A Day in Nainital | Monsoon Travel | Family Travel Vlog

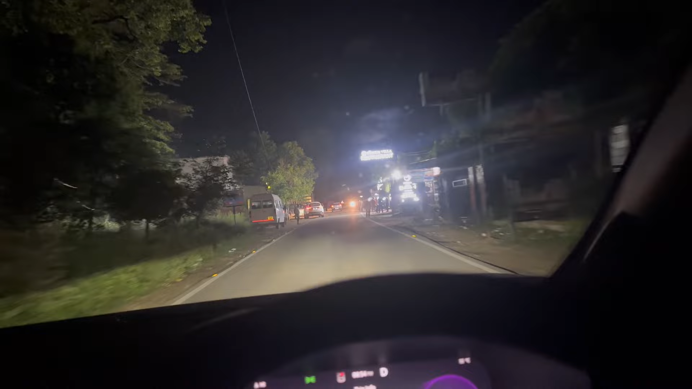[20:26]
हमारी गाड़ी की ना बेल्ट ना लगाने से जो बेल बज रही है ना वो भी बंद नहीं हुई और इससे पहले पहुँच गया, इतने पैदल नहीं चल सकते थे हम, बताइए।
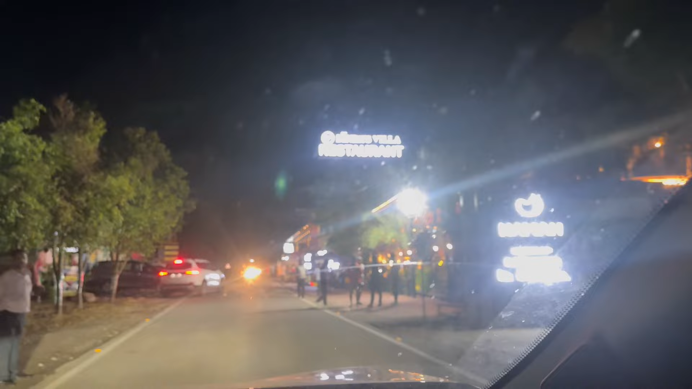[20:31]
ये रहा बढ़िया है, इससे ज़्यादा मैं आगे गया था सुबह वॉक करते हुए भाई।